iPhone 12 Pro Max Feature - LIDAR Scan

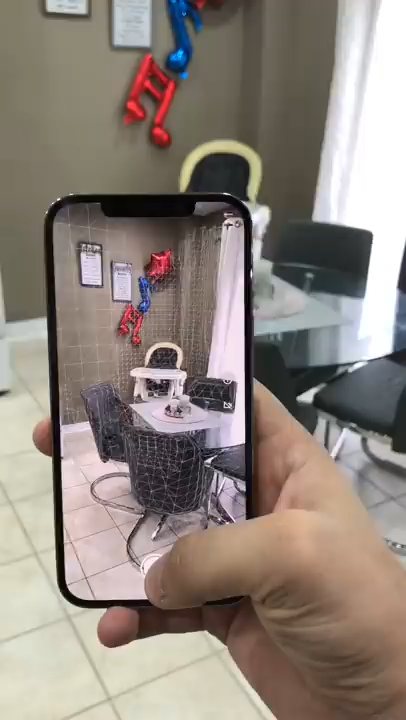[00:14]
it is that you want it to scan and actually make a 3D environment out of it.
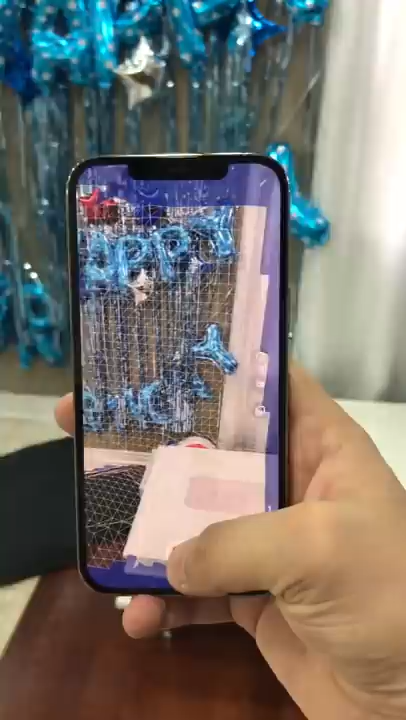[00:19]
After doing the scan, you can actually change a few things around inside that environment.
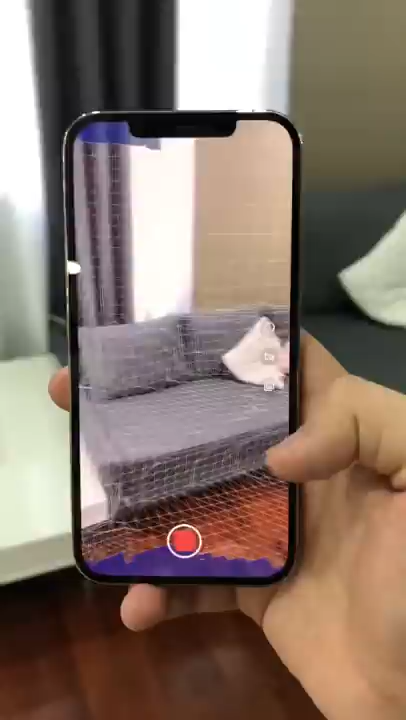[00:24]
Not only that, but you can actually measure anything that you want to measure as long as you have the scan for it.
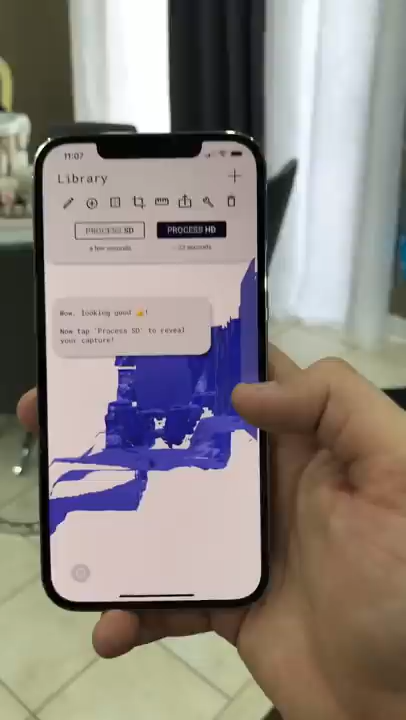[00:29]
It's changing the entire industry of engineering and how they measure things and make plans and site plans and stuff like that.